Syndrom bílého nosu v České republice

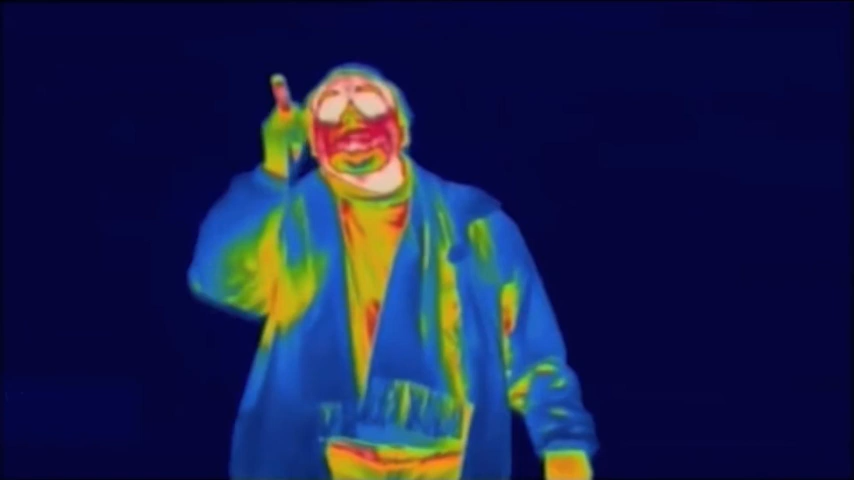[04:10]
Pliesen neohrozuje človeka, lebo jsme príliš horúci, aby na nás dokázala rást.